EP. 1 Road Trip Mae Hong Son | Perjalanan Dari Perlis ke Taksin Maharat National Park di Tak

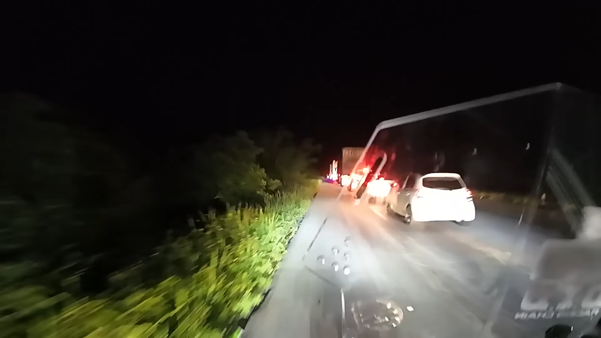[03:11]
Tak tahu depan dia pun buat jalan kot ni, jam panjang.